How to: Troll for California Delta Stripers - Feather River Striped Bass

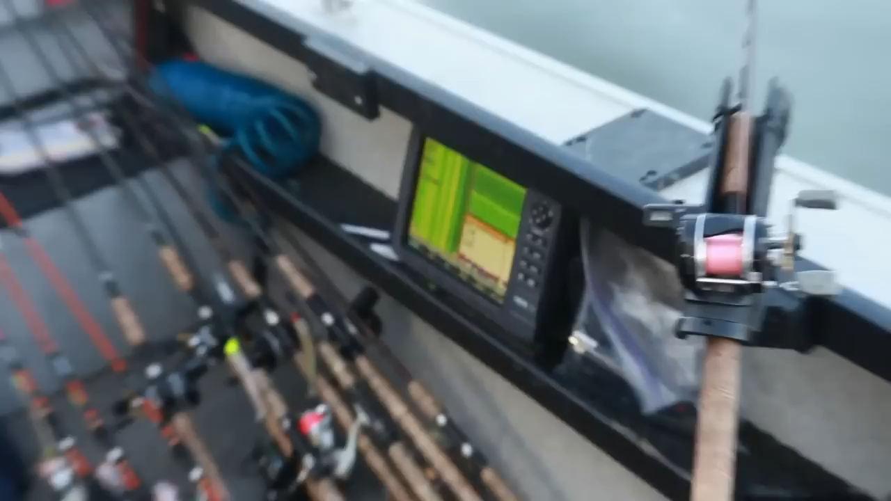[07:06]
I use GPS here to watch my speed, but we're also dealing with current. Sometimes we deal with tides, sometimes we deal with current.
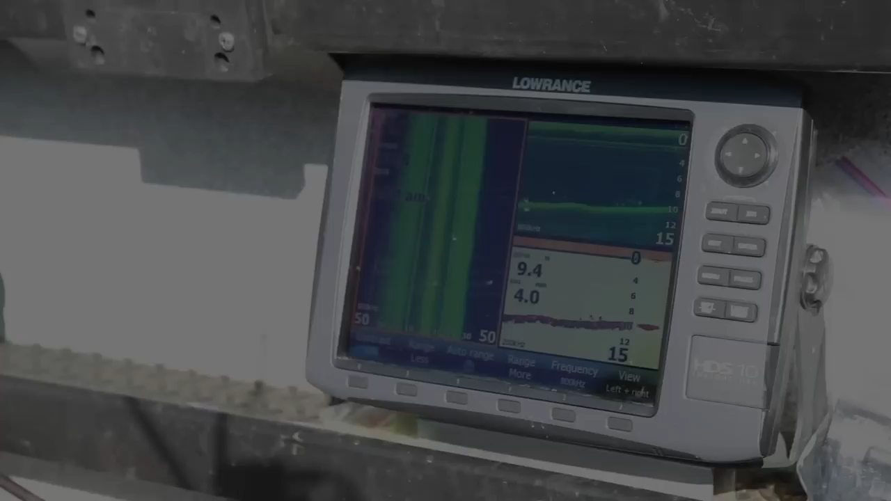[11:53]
There's some right there, some more. See them right there? You can see them on the green screen and on the white screen.